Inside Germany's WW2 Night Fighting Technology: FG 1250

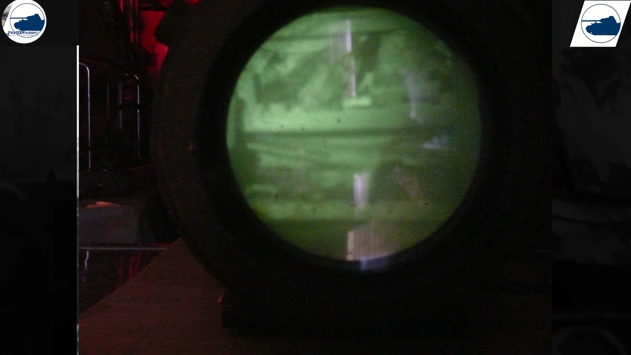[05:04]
displaying enemy positions, terrain, and obstacles. This periscope was also very sensitive.